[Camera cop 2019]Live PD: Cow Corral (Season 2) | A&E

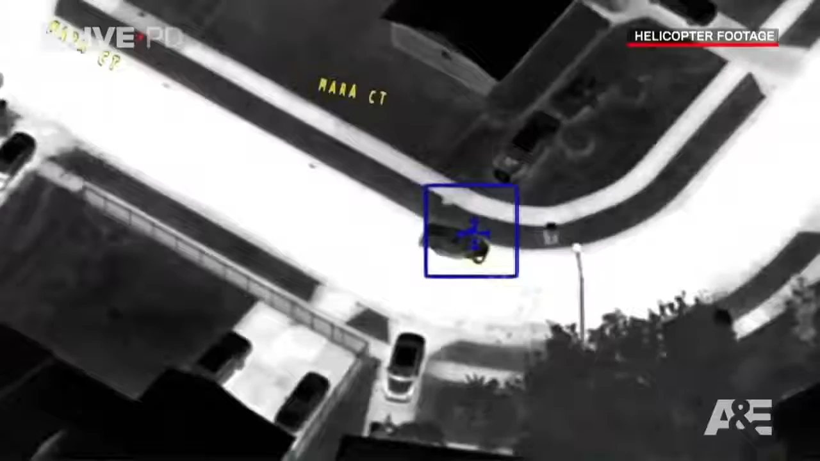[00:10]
Police are in hot pursuit of a stolen car, while from above, a sheriff's helicopter provides these valuable infrared images. Turning right on to Sipes, southbound Sipes Avenue.
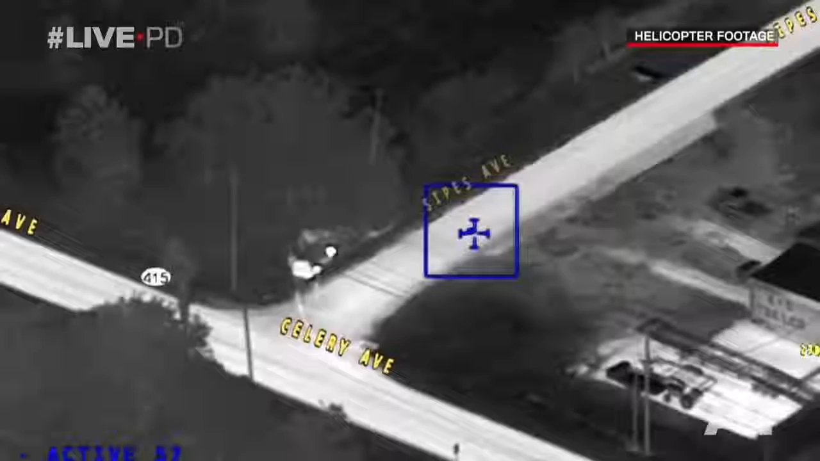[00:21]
Oh, signal four. Signal four, Sipes and Celery, bailout.
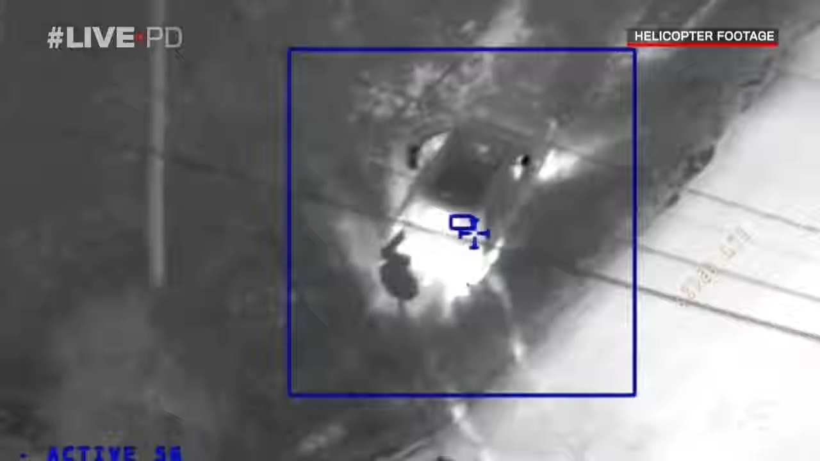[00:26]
They crash the car and two of the suspects take off. Driver is hiding behind the tree, eastbound of the wood line.
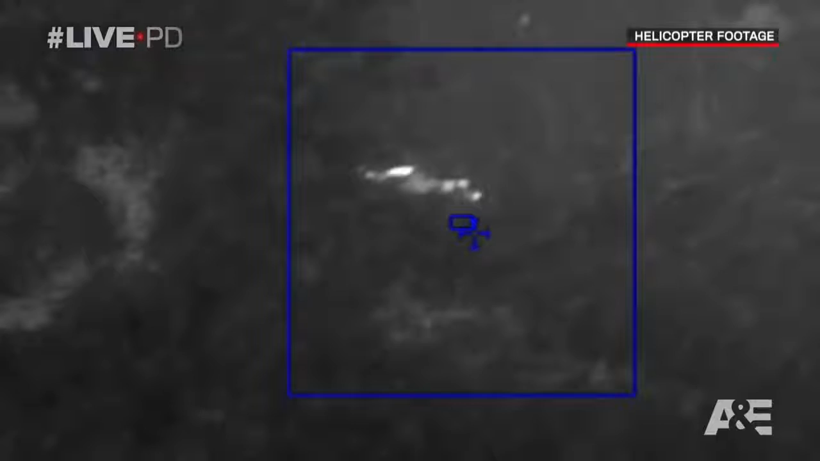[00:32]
Keep coming. Unit that's by the tree line is going to be off your left.
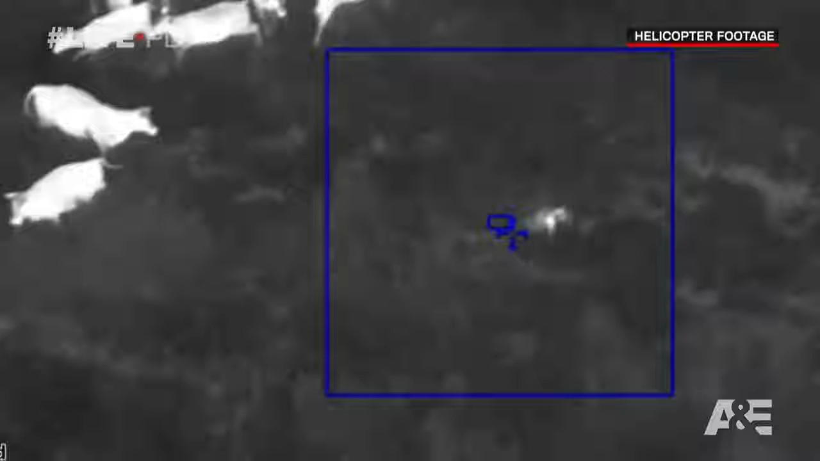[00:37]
Alert. We have another outstanding south of you guys. We're on camera.
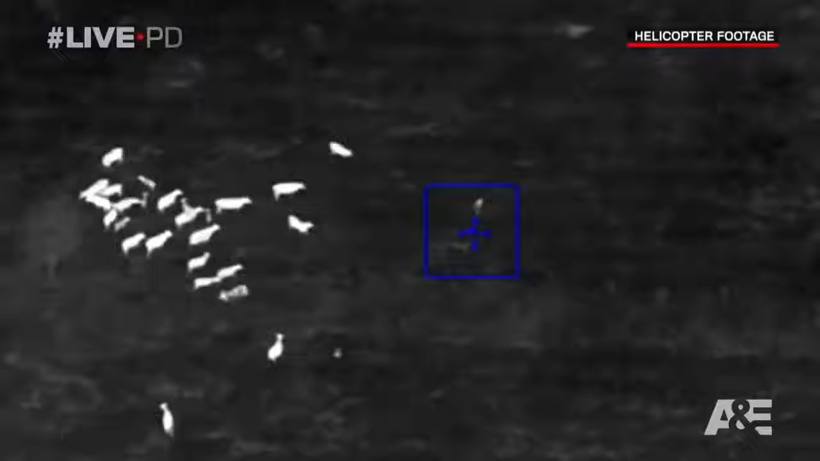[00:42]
All right, running south eastbound through the field. South and east of you.
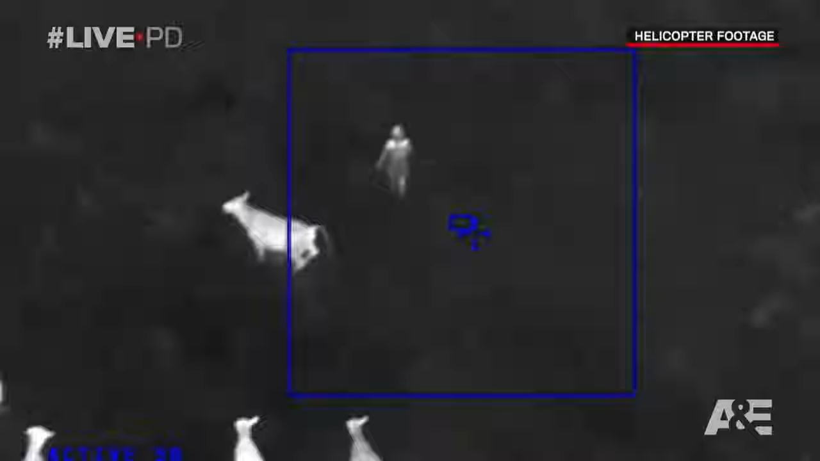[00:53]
Looks like they may attack her. If you see the large group of cows, they're literally following her.
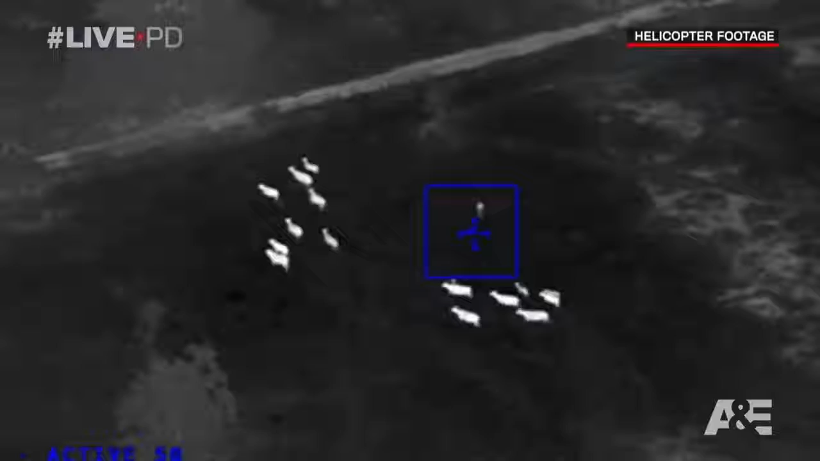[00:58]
and chasing her. She squeezes her way through the fence, and officers are there to make the arrest.